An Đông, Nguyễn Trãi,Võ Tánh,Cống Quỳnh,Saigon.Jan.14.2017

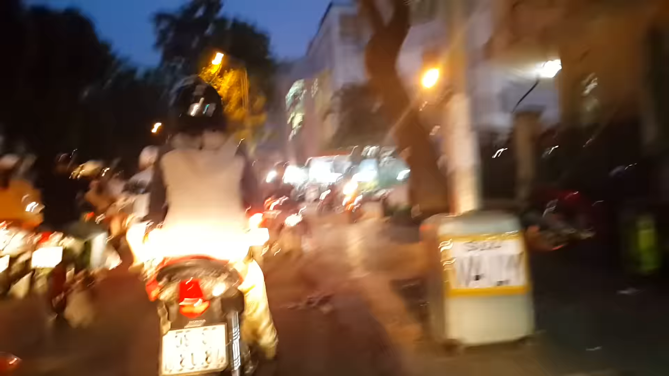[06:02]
bên trái là Tổng Nha Cảnh Sát bây giờ là Văn Phòng Bộ Công An phía Nam
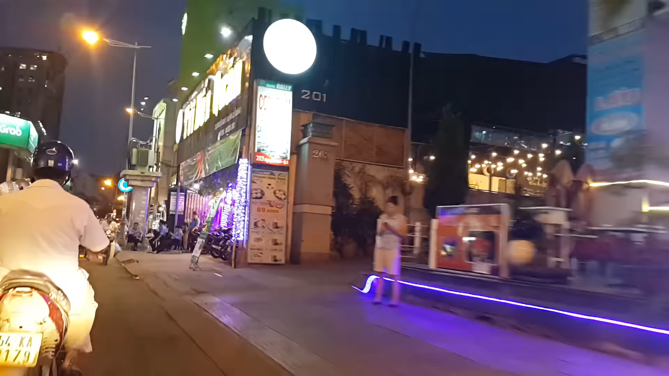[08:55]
dòng xây Võ Tánh với lại đường Cống Quỳnh bên phải là chợ Nguyễn Thái Bình bên phải là đi đường Cống Quỳnh
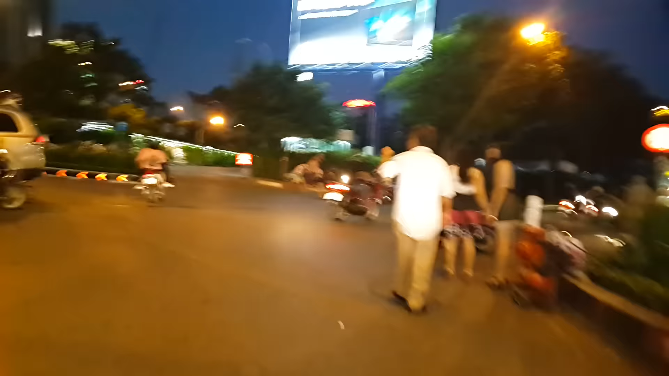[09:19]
đường Phạm Vũ Lão bên góc trái bên kia là đường đi qua nhà thờ Nguyễn Sĩ
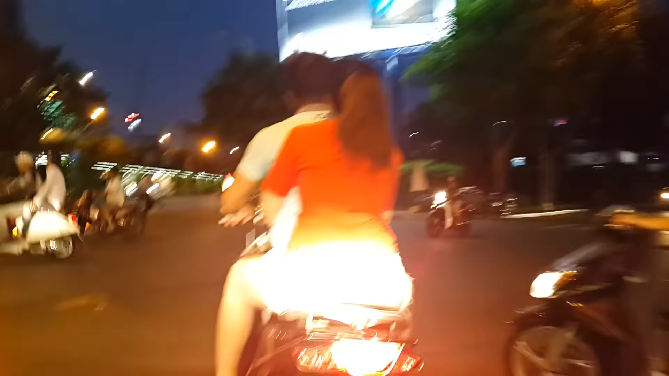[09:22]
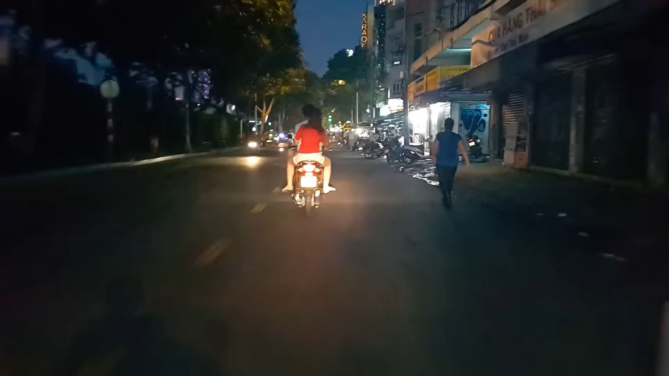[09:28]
bên phải đi chợ Thái Bình